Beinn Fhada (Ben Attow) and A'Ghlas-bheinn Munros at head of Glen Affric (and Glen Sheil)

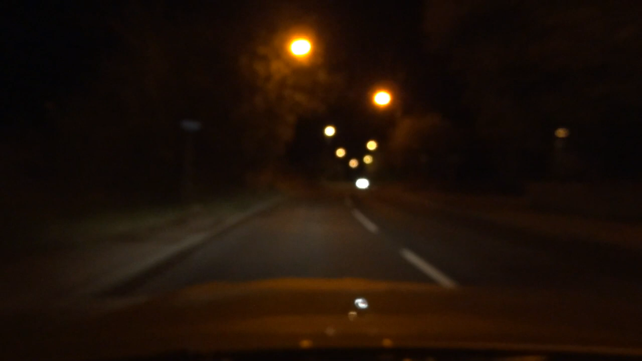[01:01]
Can't say I've left to go hill walking this time before, but heading up to Glen Sheil to do Beinn Fhada and Achlas Fen. An early start tomorrow morning, I'm going to come in the back of the car. And I think there's going to be a long trip up because I think the A9's shut. So these flashing lights up here for, but anyway, just heading up, approaching the Broxham roundabout now. Hopefully it'll be a smooth journey up.